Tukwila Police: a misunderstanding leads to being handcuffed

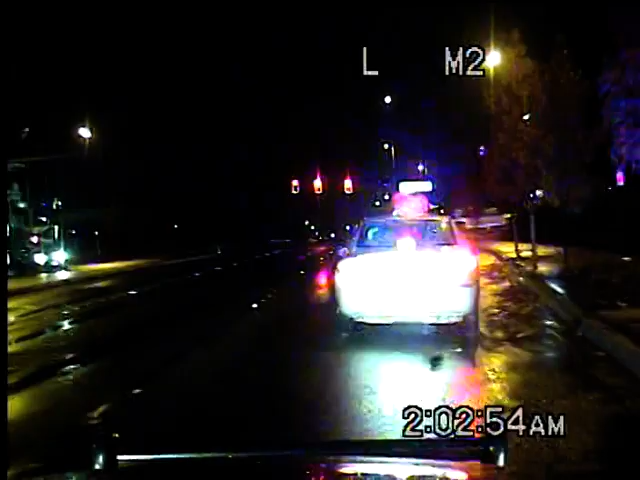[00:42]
Adam, Robert Adam, 2860, 154 on the line. Southbound.
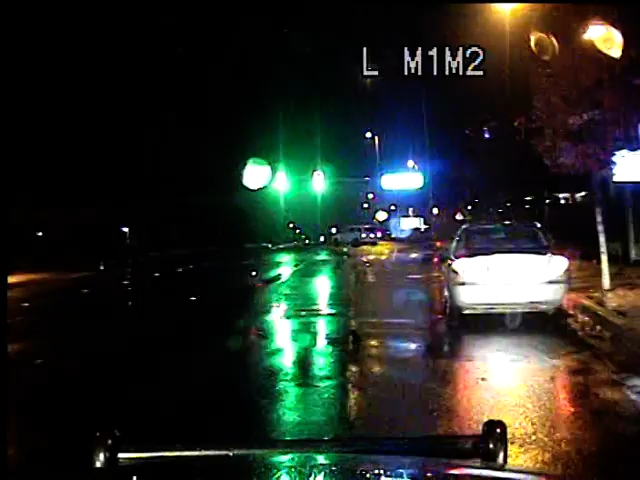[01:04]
Close your door! What are you doing? Sick, he's taking off on me and he's going westbound on 154. I'm not sure if he's confused or if he's trying to get away.
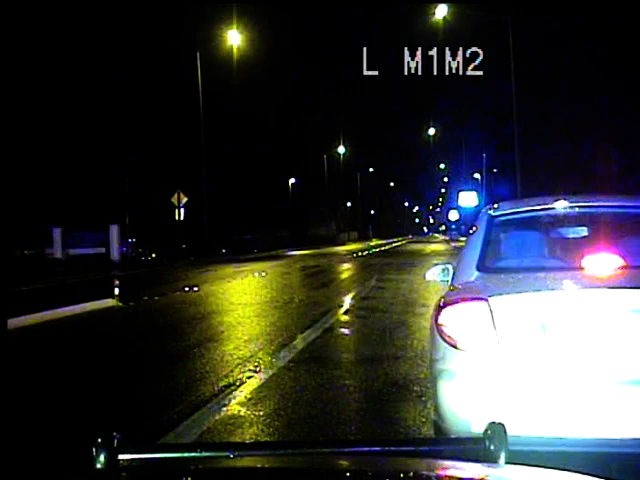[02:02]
154 in 30 seconds. Roll your window down. Roll down your window. Put your hands out of the window. Put your hands out of the window. Put your... You stay just like that. Do not move. Why are you running from me? You stay just like that. Do not move.